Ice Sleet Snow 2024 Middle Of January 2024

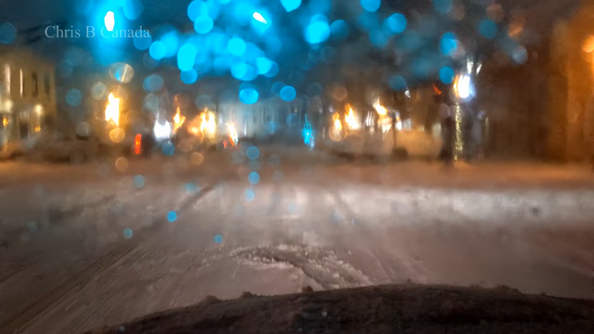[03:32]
I've got good tires in this, but it still spins. I think the window is heating up to clear it all off now. There's quite a bit of snow down really. The problem here in the winter is once it's plowed up, there's nowhere to park until they clear it completely hot off.
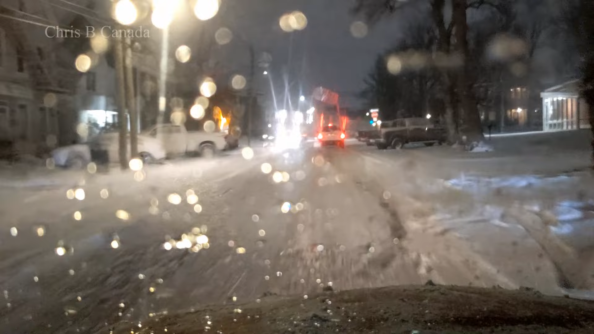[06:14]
I have to excuse the blockage of the camera because it's a lot of stuff coming down.
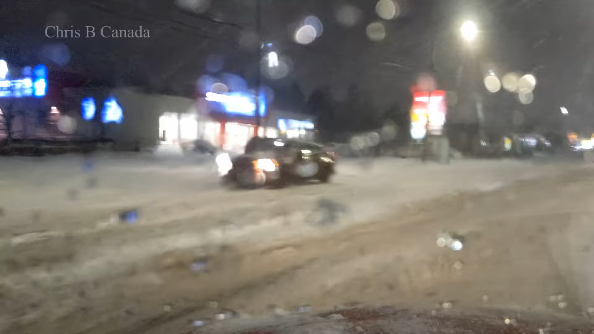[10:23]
We're back on University Avenue. Yeah, I'm afraid that it's actually getting too bad to film because of the ice on my wapers. I thought I was going to make a big video anyway, so, you know. Well, I don't need a coffee. I already had a coffee, so...